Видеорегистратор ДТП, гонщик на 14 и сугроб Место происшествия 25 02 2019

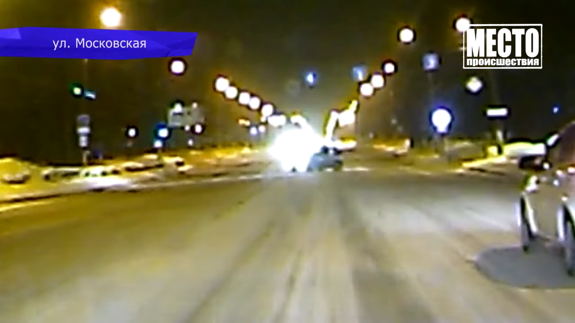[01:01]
На улице Московской водитель иномарки поехал на красный сигнал и владельцу регистратора пришлось уворачиваться от удара.